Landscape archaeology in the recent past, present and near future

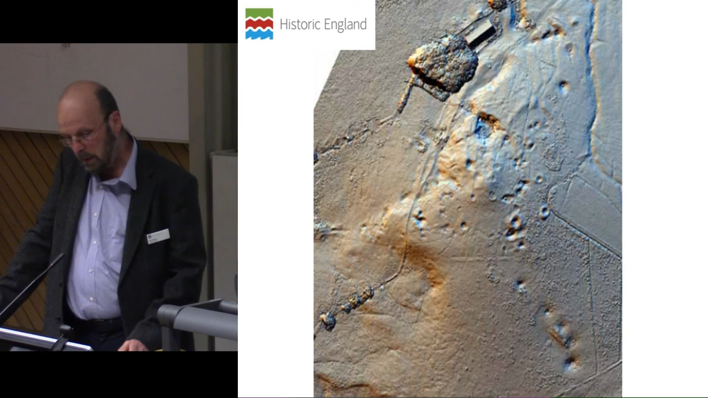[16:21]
you can send up a UAV or a drone and produce a structure from motion image i'm sorry about the focus but you can see if it were in focus that you'd be capturing more and more features than was visible in the aerial photography you can locate them precisely in three dimensions and you again you can confirm some aspects of relative chronology and then you take those two and particularly the second